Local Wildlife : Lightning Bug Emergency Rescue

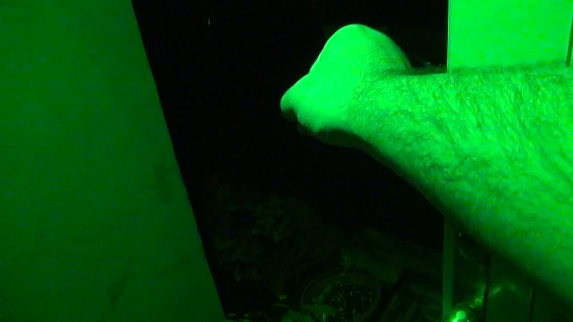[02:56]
Okay. So, there it is. My good deed at 3am. What is that thing?